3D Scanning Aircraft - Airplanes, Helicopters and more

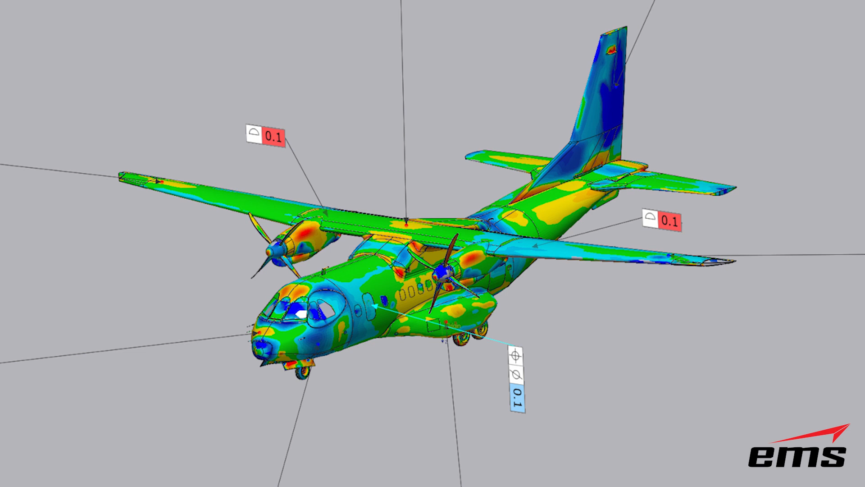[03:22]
So those are some of the main reasons people want to 3D scan
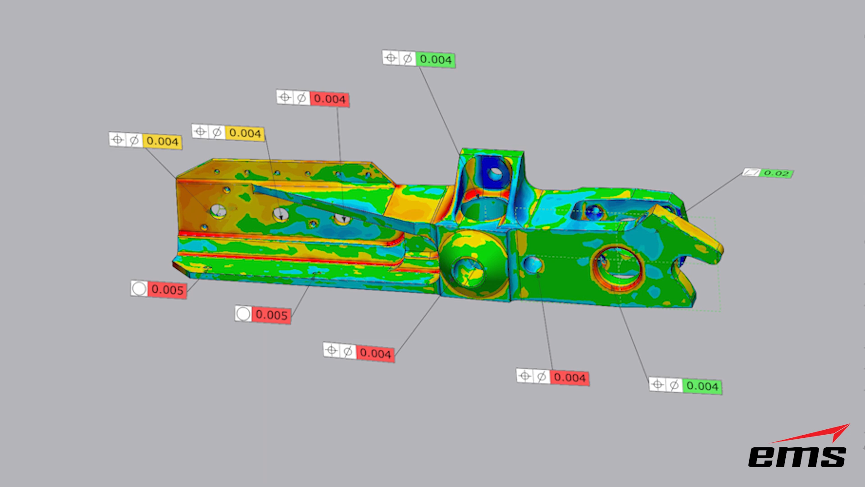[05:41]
or the whole aircraft and do inspection, basically, you know, digital measurements to see if, if things have been manufactured correctly.
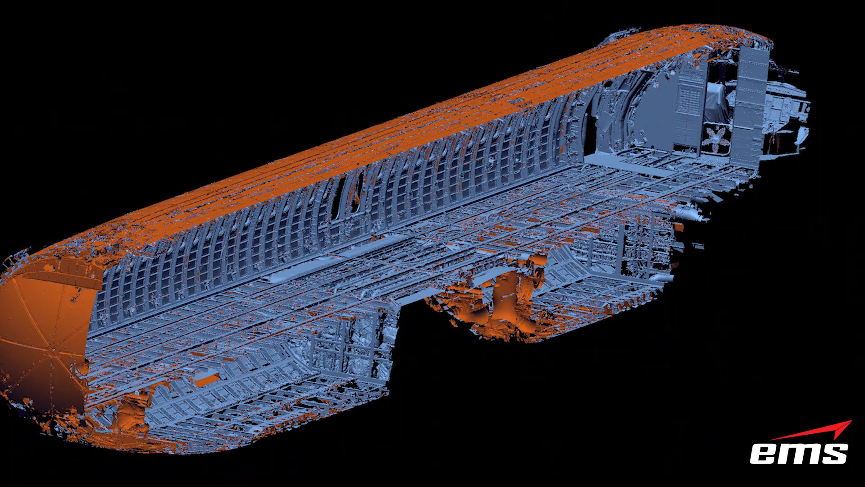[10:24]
That's three to 400 million points. So these are very, very large files. Um, and also specialized software.
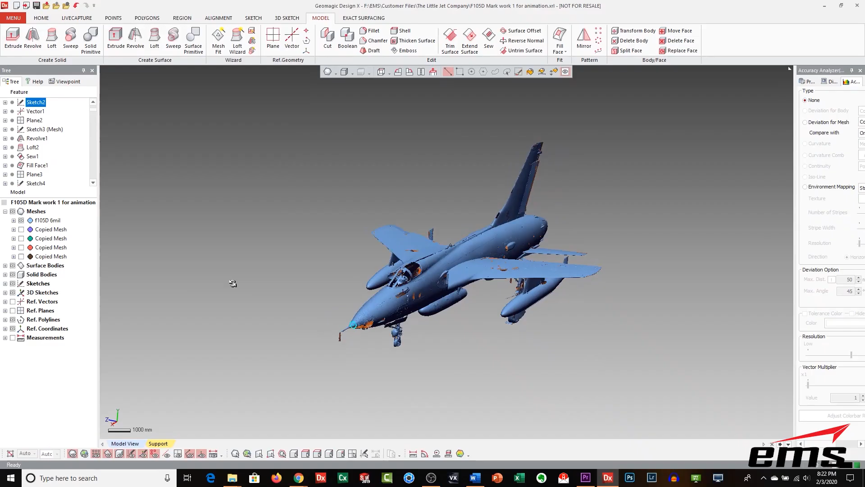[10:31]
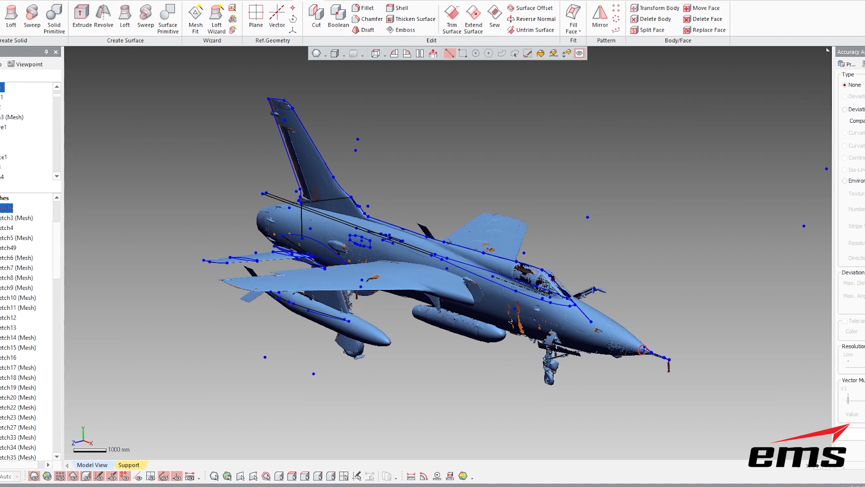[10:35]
Uh, this is not done with, with CAD software, typical CAD software, uh, that you see out on the market.
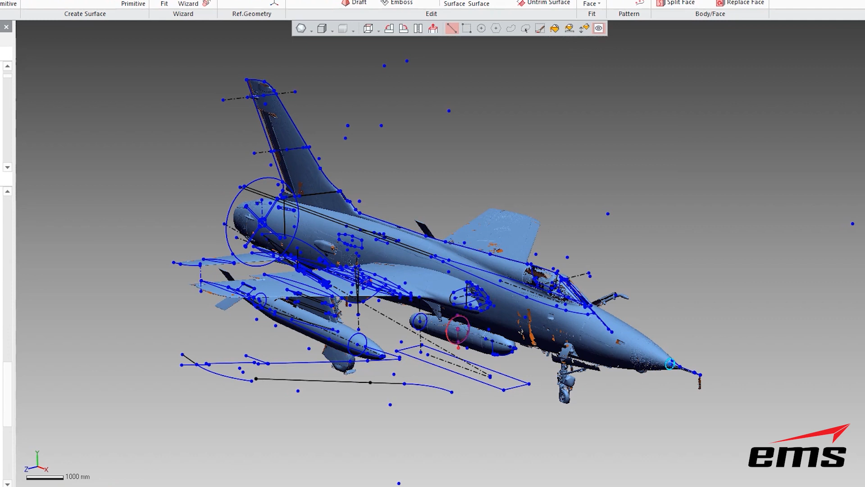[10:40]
It's very specific software for scanning, reverse engineering and inspection. So you really have to have that. And on top of all of that, it's really the knowledge to use all this different kind of equipment in the right way,
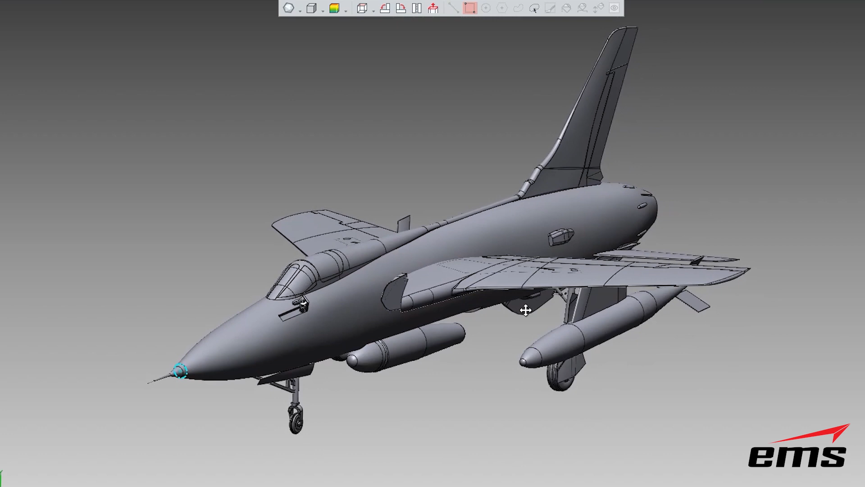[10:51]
uh, to do the job properly.
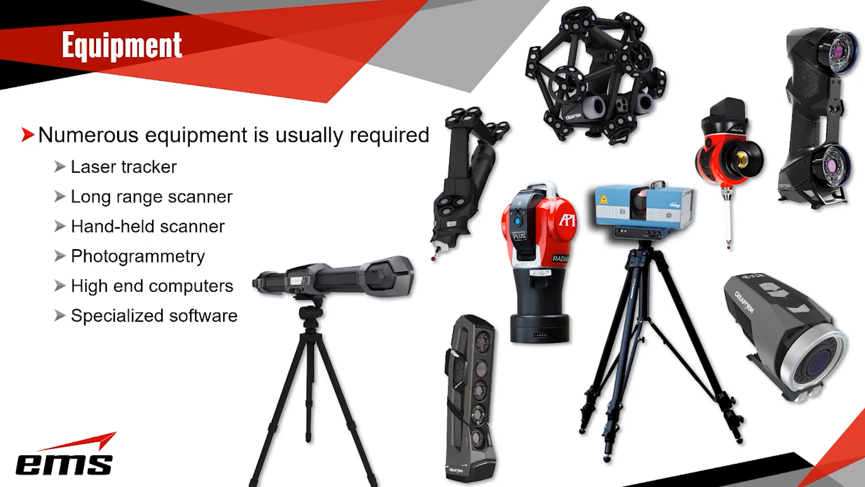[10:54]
Now, what is the deliverable? What is it that the customer requires? Well, that all depends. Um, and there's a few different levels. So at the very, I would say basic level, uh, would be to deliver 3d scan data.
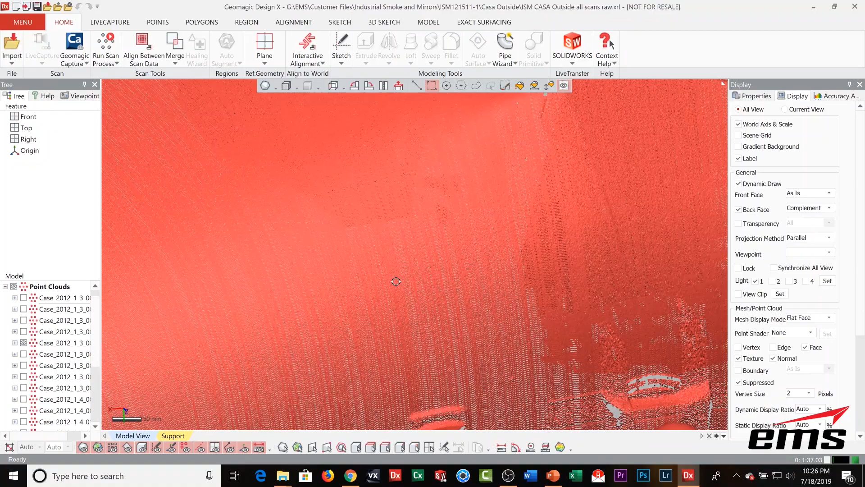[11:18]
And that data is going to be in either point cloud or polygon format. And basically point cloud is just as it sounds it's points, it's individual X, Y, Z points.
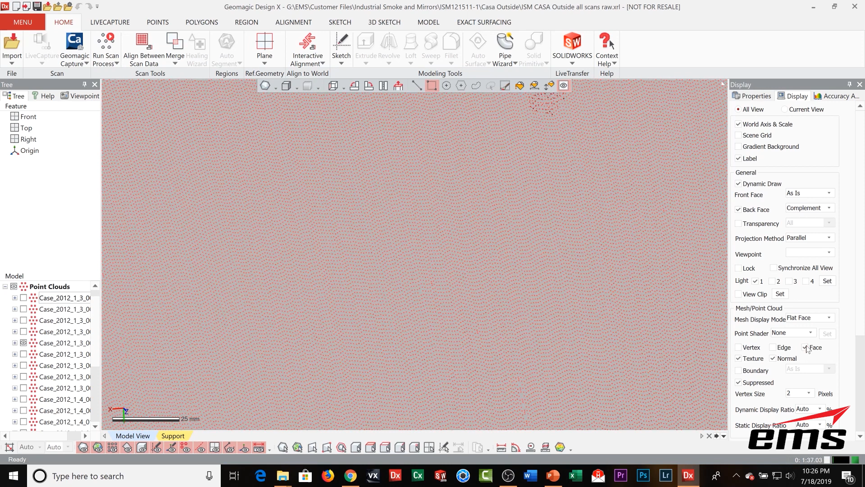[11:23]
Um, now when you scan any kind of aircraft, you're going to take dozens to hundreds of scans because all scanners are line of sight.
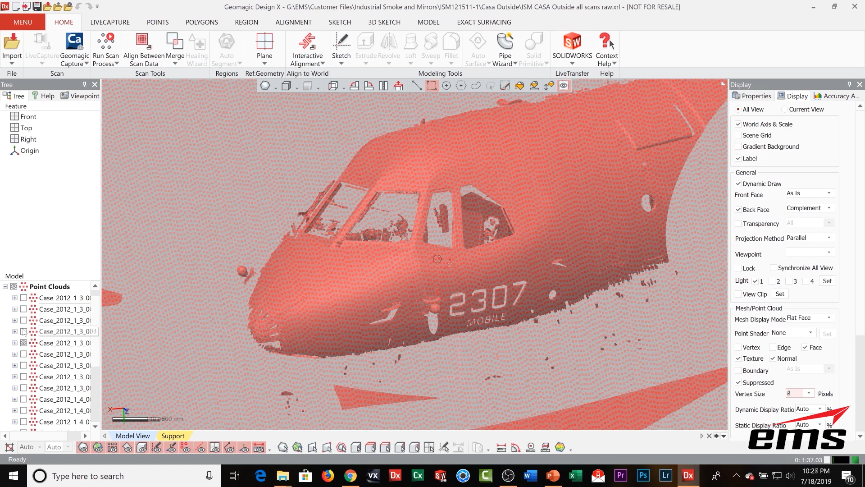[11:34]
So you're going to take lots of scans from different orientations and basically merge or put those all align them all, put them all together and typically merge them into one file.
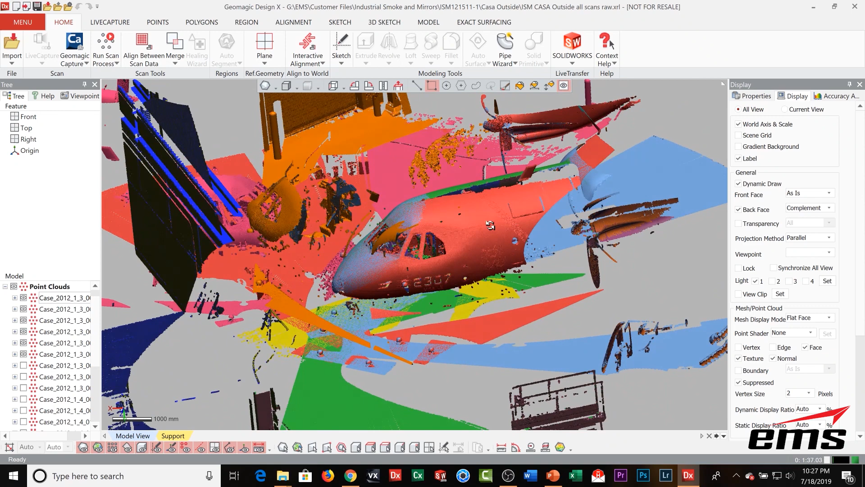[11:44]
So again, that can be delivered into a point cloud or a polygon file. Now those files are not CAD files. They're not usable in CAD systems. You typically can't even import them in CAD systems. So unless you have specialized software, uh,
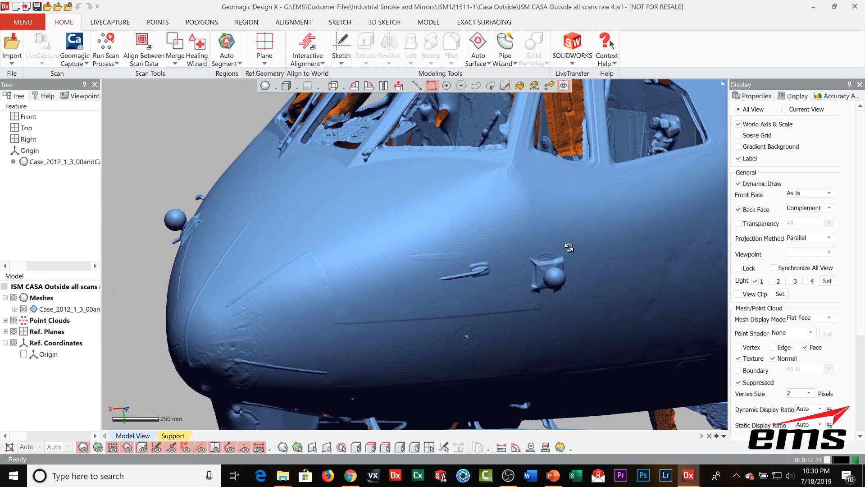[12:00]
and know how to work with scan data, um, most people don't, uh, or can't work with just the scan data. Um, what they may need is more of a CAD. Well, they need a CAD model and there's a few different levels of fidelity in a CAD model. So for example, sometimes you just need a very simple model.